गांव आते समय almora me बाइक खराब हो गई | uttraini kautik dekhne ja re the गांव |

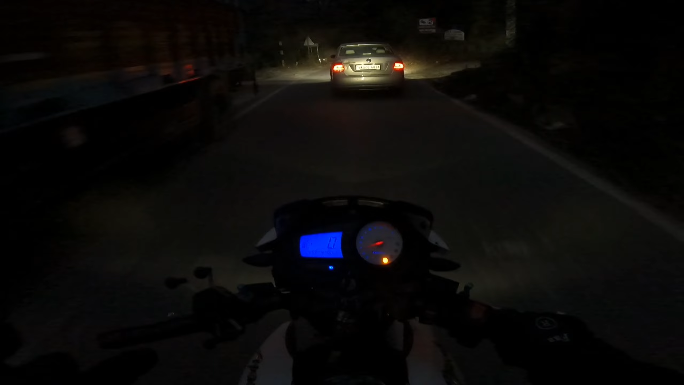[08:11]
अच्छा वह चैन जी करा लिए अनमें ने तावी रात मों होई फसेद है तो तो तो जाए आपको सवागत
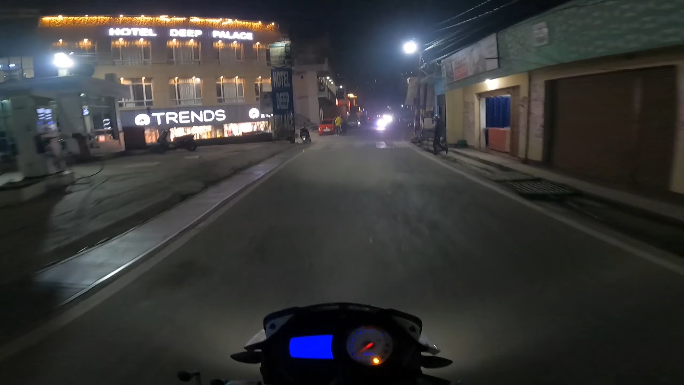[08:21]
है बागिस्वर में बागिस्वर पहुच बें आप त्यार के बाई
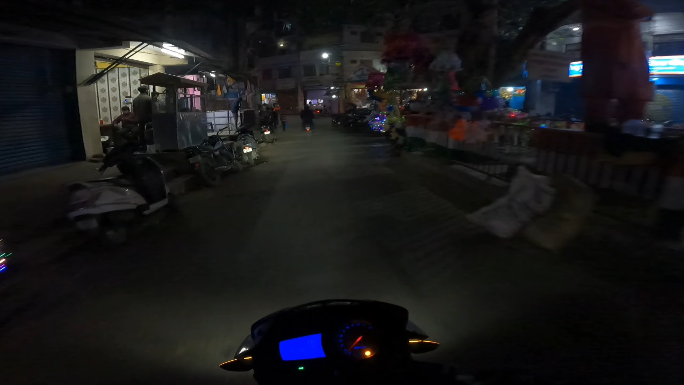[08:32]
ऐसके तरीपे जारा है यह देखो मारकट इसनी सजी बड़ी है यह बागनाद मंदिर का गेट और यह बागिस्वर
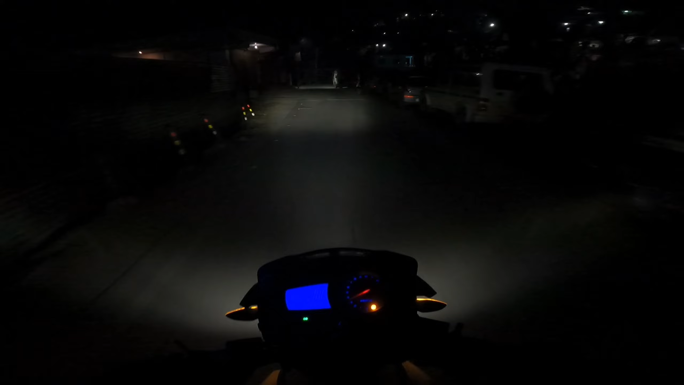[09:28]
अपनी मस्ट लोकेशन पे वह भी अपनी दीती के गर पे यह
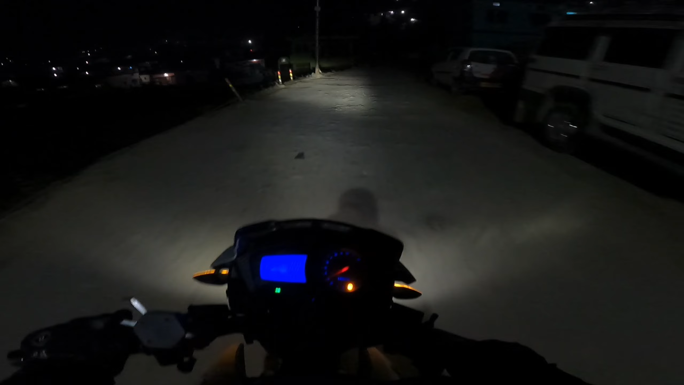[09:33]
जा रहा है दिविलों के पतली-पतली सडक यह